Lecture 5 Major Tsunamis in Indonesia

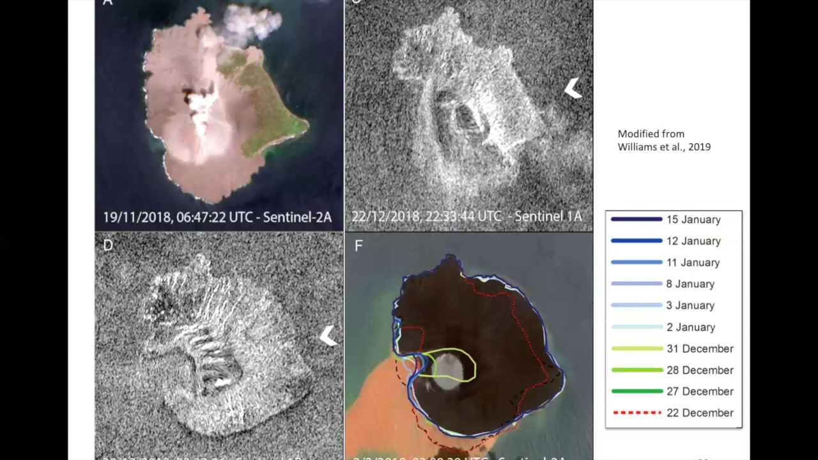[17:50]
And the colors just indicate the evolution of the outline of this island.